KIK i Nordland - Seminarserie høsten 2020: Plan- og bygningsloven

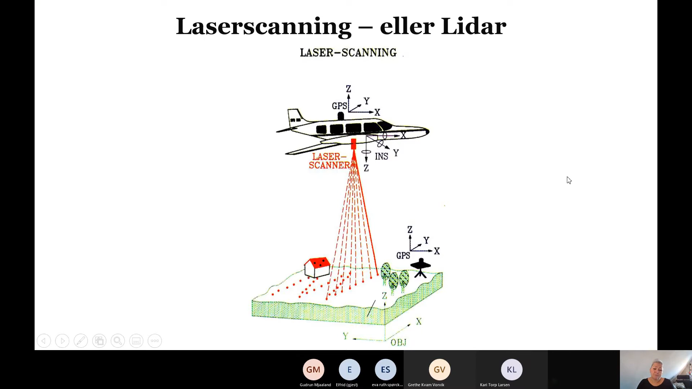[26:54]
Og dette er noe som jobbes med hele veien nå, som skal være ferdigstilt ut på 2 i 20 eller noe nå. Man måler med ulike punkter ned på bakken, og det kan være et stort hjelpemiddel. For det man ser her, her har man foretatt laserscanning eller lidar. Og da ser det sånn ut, og så må folk kunne klare å tolke det her. Og jeg er ikke god på det, men det her, om det går opp eller ned, og hva det ser ut som å være naturlig og ikke naturlig. Men her tror jeg de fleste kan se at her ser det ut som et eller annet veldig merkelig. Er det hustufter? De ligger jo veldig merkelig til, men sånn som det man ser her ifra.
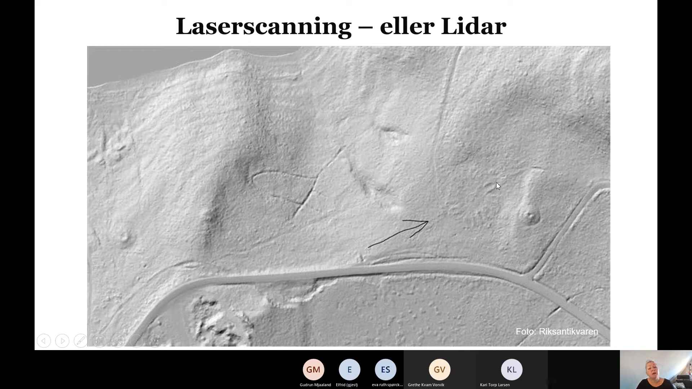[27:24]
Og de arkeologer som da kan det, tenker at dette her må være et ringtun, som man ikke finner så ofte. Og så skal jeg vise deg et bilde av hvordan det ser ut i dag. Altså dette er jo sånn det ser ut, og du har jo ikke sjans til å se det ringtunene, kanskje heller ikke når du går i de områdene her. Så det her laserscanninga, liderscanninga, den er utrolig til hjelp i forhold til planlegginga. Også spesielt i skogsområder selvfølgelig, hvor man ikke har helt oversikten. Man har ikke registrert der heller.
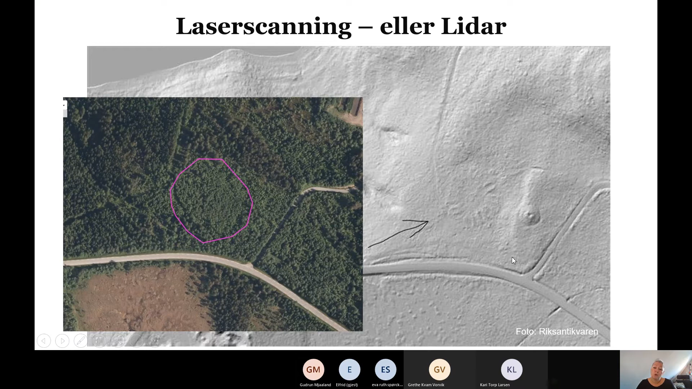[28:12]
Men utmarka, der trenger man fortsatt å tråle rundt. Men her sånn så får du et flott bilde uten å måtte gå, og så som jeg har gjort mye i min tid som arkeolog, gått og registrert kulturmiljøskog, og har gått på beina da, alt og frem her, for å finne de tingene som de her nå ser super tydelig på et bilde. Og her er det i forhold til grunnlag for planlegging.